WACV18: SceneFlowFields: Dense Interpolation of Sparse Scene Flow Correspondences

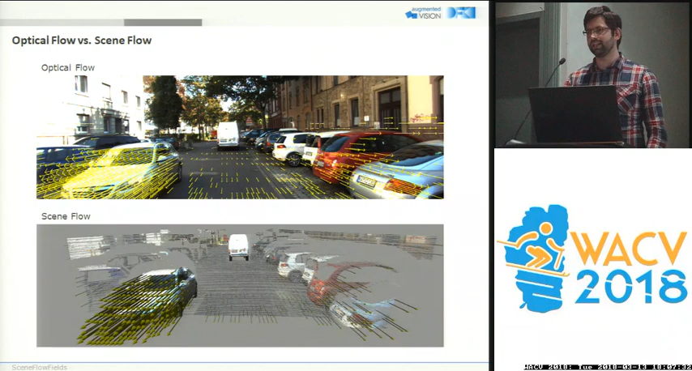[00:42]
3D motion and further reconstructs the 3D geometry. So for each visible point of the scene we have position and motion in 3D and as you can imagine this is very beneficial for many applications especially in the field of automotive driving and so on. So of course there exist methods that do scene flow estimation but they are either
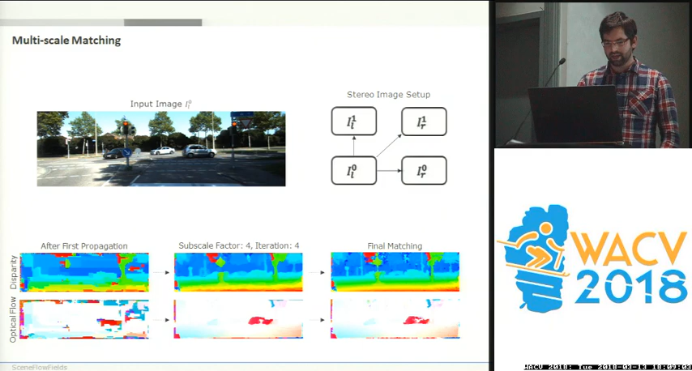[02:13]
search to spread and refine the initial scene flow vectors until we reach full resolution. As you can see some of the matches are not correct mainly because occluded areas our existence and our motions that leave the image boundaries and we remove these areas by a consistency check and to this end we compute a second scene flow field that is based on the right view at the
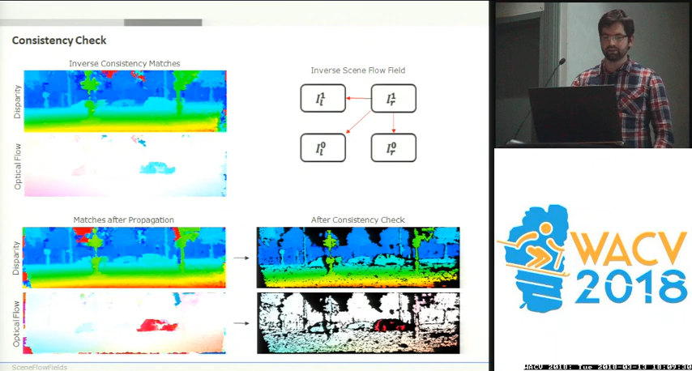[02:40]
And the remaining matches are very accurate and visualized in the lower left half of the image. Now to recover full density we use edge preserving interpolation and our edges are detected by a random forest that tries to find semantic object boundaries and those are very close yeah approximation of motion and geometry boundaries that are really useful for 3D scene flow.
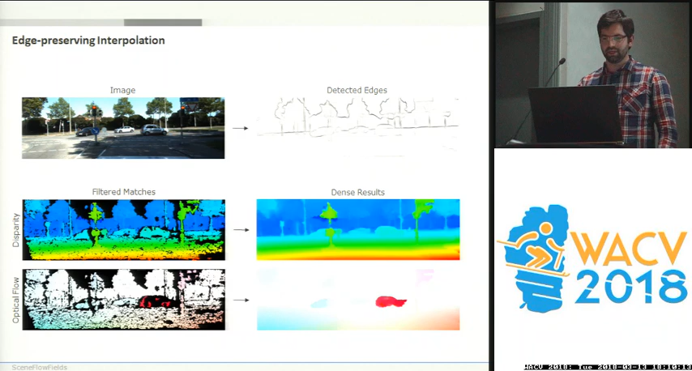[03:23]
And to recover the missing values we compute local edge aware neighborhoods of known scene flow vectors and use those to interpolate the missing scene flow. And with a bit of variational refinement this is basically it.
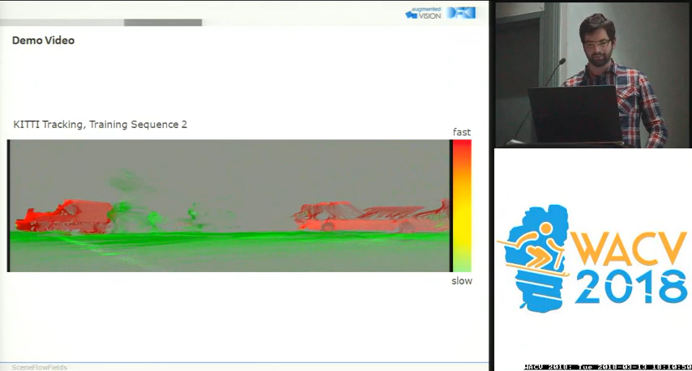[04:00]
And secondly our method is also able to compute a motion segmentation and to estimate the ego motion of the vehicle. Yeah and that's why even when the vehicle is moving the static part of the scene is really detected as static. Yeah and considering that each frame is processed individually the street surface and the object boundaries are quite smooth and consistent over time.